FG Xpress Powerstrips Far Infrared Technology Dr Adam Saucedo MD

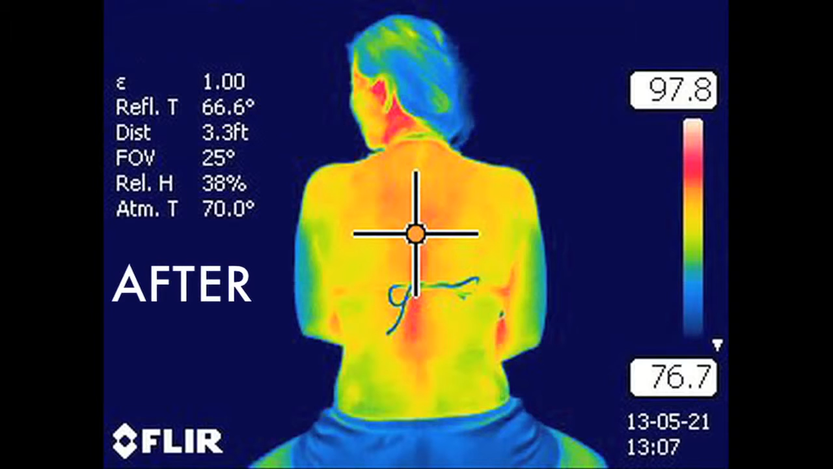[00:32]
What you should observe is something very interesting. Before the power strip, you'll see images of an arm or a leg, perhaps a back.
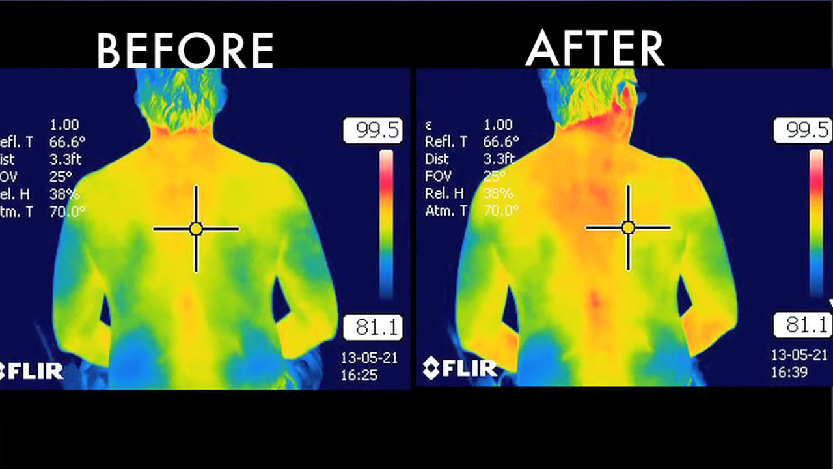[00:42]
There's even an image on the face. If you look at the image beforehand, you'll see that the energy of the image looks diminished, lower.
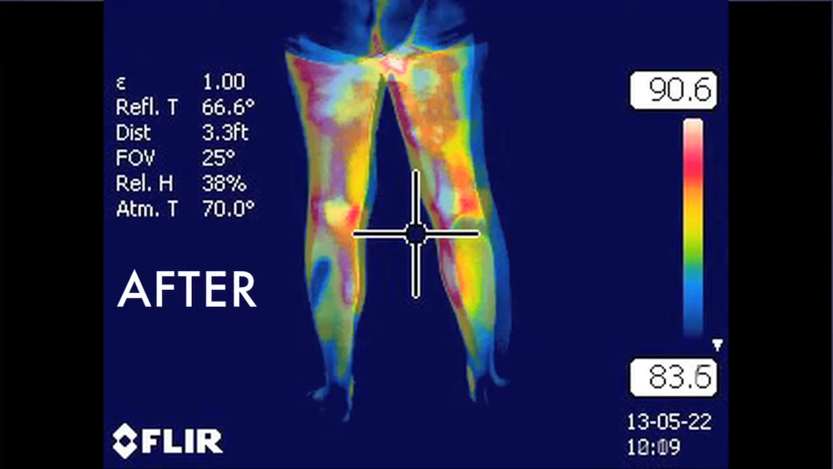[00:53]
But after the power strip is applied, it's clear that the energy, the far infrared energy coming off the individual is increased. You'll see this as a darker red.